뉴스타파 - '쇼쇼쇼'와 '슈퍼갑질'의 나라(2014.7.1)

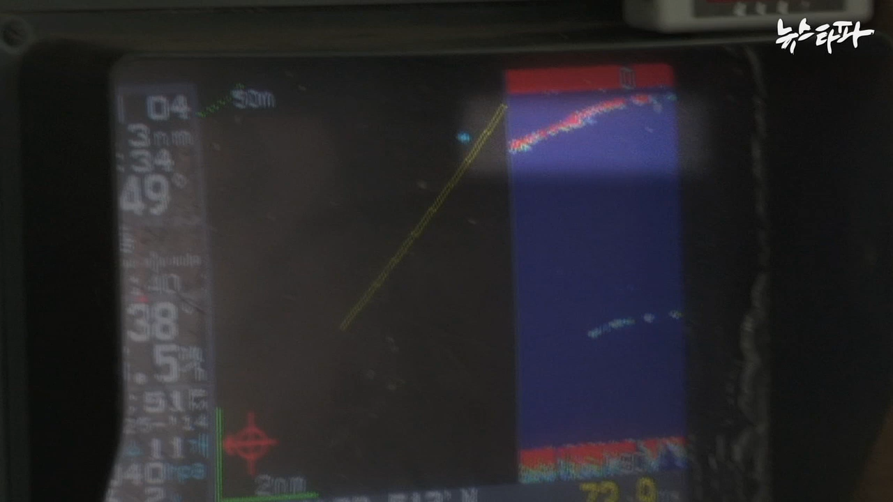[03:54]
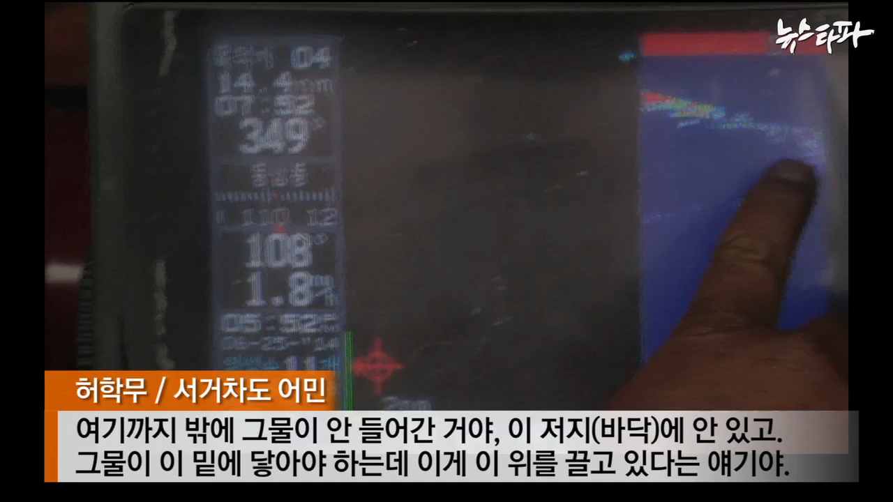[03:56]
여기까지만 이렇게 공을 안 들어오는 거예요.
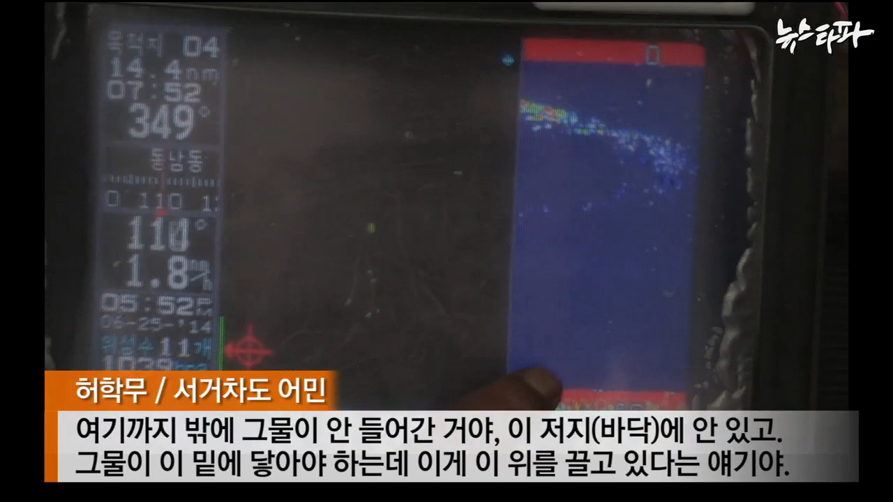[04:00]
전혀 안 입고요. 그물이 이 밑에 열어봐야 하는데 이게 우레 뚫고 있다는 얘기예요.